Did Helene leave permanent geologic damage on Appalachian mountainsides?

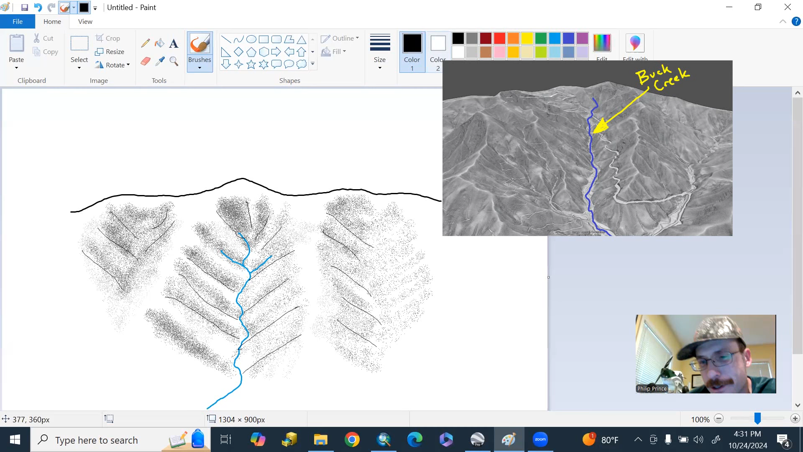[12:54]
It means there's a lot of, there's a lot of little, little stream channels and stream valleys in the landscape, right? Let's zoom in on this.
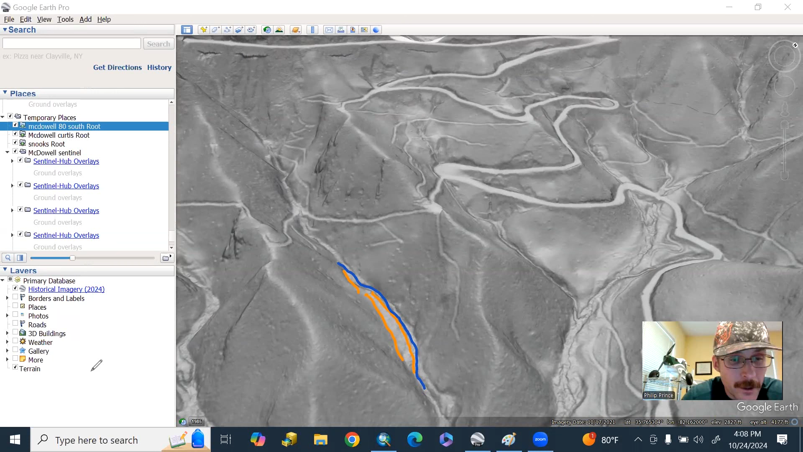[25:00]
Um, that's the material that can be, that can be, you know, swept up and sort of eroded by the flow and transported along with it. So when LIDAR information, LIDAR data are gathered, um, in, in this area after the storm, yeah, it's, it's going to look different.